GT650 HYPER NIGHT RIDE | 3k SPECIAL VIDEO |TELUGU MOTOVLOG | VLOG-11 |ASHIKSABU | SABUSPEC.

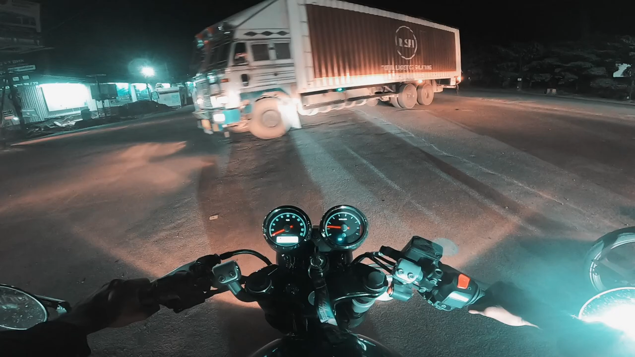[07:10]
చేయాలి ఎందుకంటే రోడ్ సరిగ్గా లేదు కదా. ఇక్కడ యూటర్న్ తీసేసుకుంటా, ముందు మొత్తం ఇండస్ట్రియల్ ఏరియా కదా, మొత్తం లారీస్ అవి ఉంటాయి, వెళ్ళినా లాభం లేదు. సో ఇక్కడ నుంచి యూటర్న్ తీసుకొని ఒక స్పీడ్ రన్ కొట్టేసి విల్ బి బ్యాక్ హోమ్.